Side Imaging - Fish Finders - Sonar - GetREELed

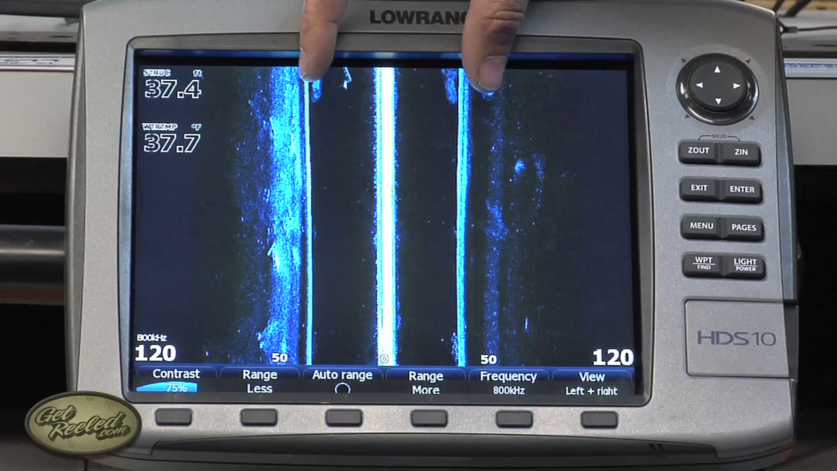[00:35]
Basically what you're looking at here is just the surface clutter, this white line, this gap here, and then the water column. And then right here is where the bottom starts on either side. And it's a top down view is basically what you're looking at. Is there, I noticed that there's a blank space in between here, and I've heard other anglers ask the question before, is that, you know,
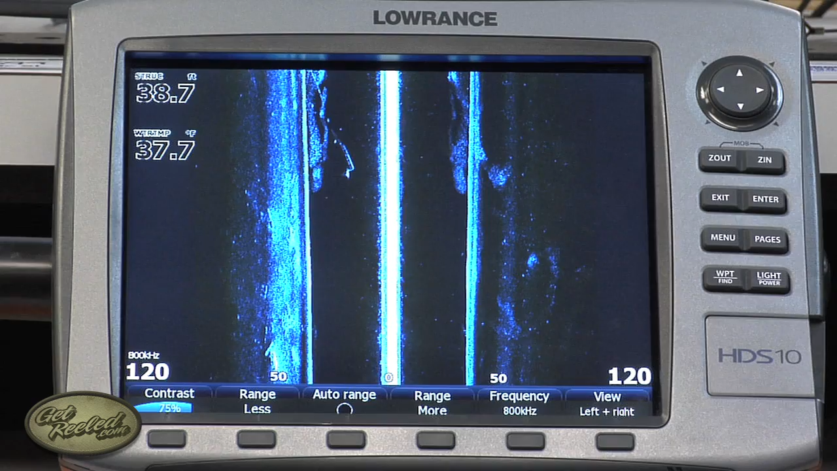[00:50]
so much a dead zone in its, and if there is a dead zone, how wide could we expect that to be? Sure. The dead zone, it's not a dead zone at all.
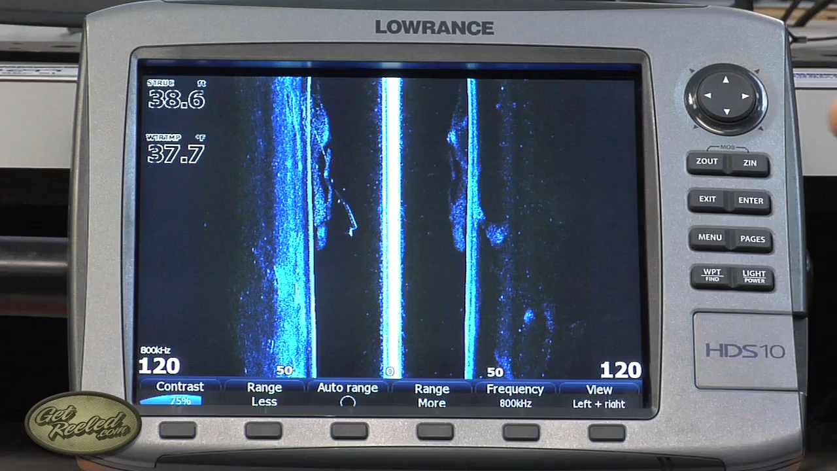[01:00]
On screen: water 37.7°F
It will change based on the depth you're in is how wide it will be. You're shallower, it'll be narrower.
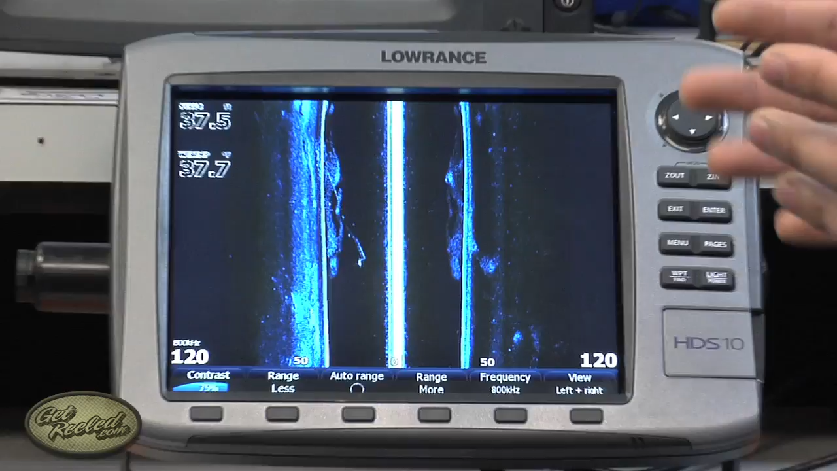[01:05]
You're deeper, it'll be wider. But as you can see, there's a lot of information in that blank area.
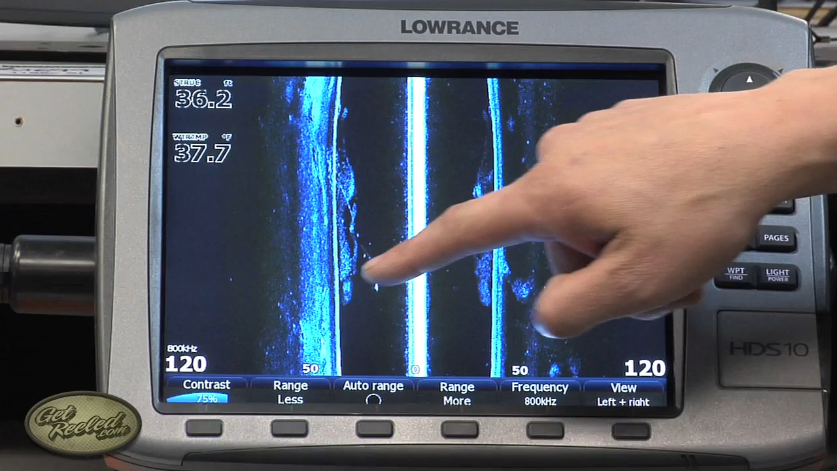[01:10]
On screen: water 37.7°F
Here where there's schools of bait fish up off the bottom, that's what you're looking at here.
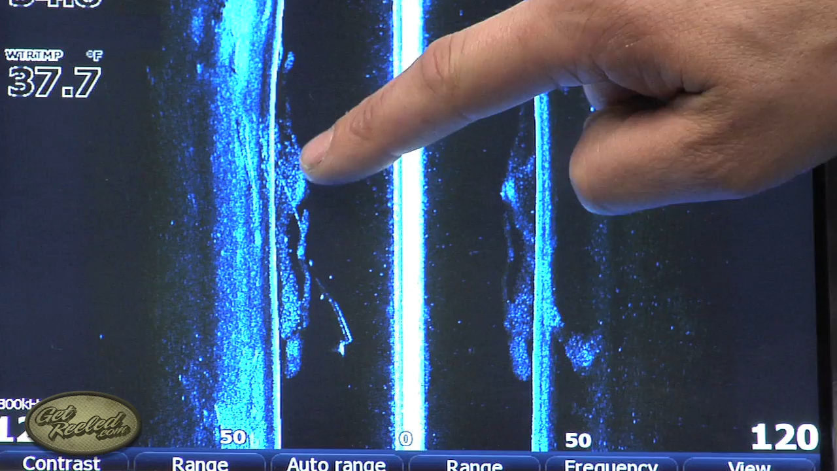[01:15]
On screen: water 37.7°F
These lines here are most likely game fish going through it.
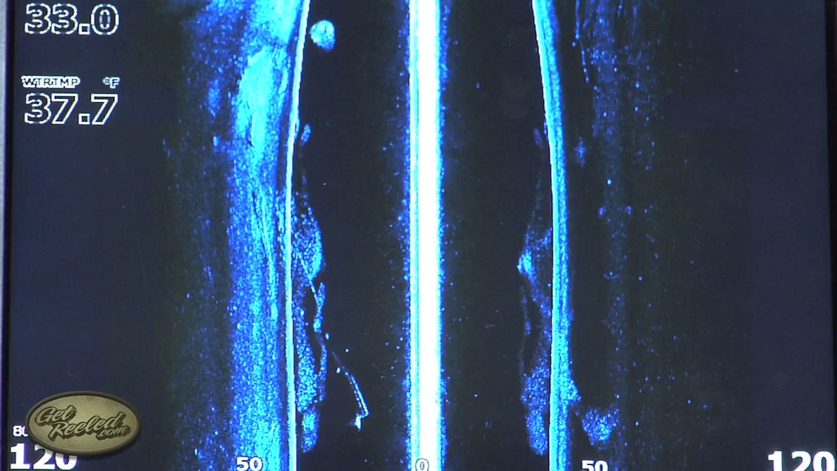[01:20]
On screen: water 37.7°F
What you're going to do with this is basically that's the area your down imaging is going to cover or your traditional sonar.
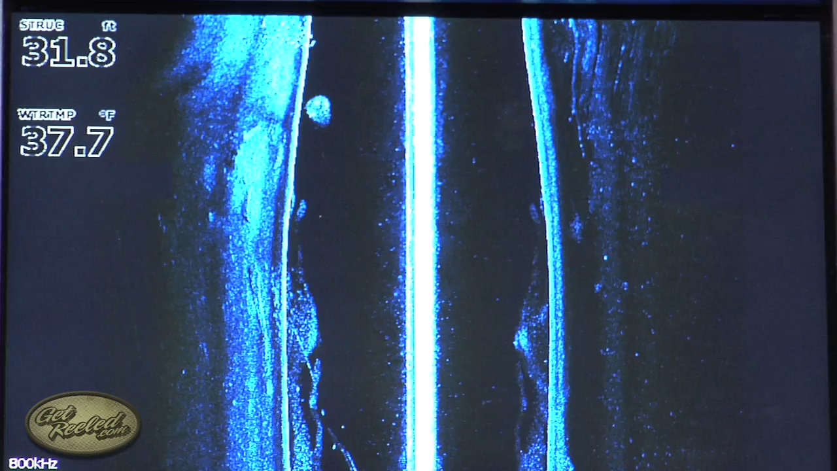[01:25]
On screen: depth 31.8 ft, water 37.7°F
And will a unit allow you to do a dual screen with the side image and a down image?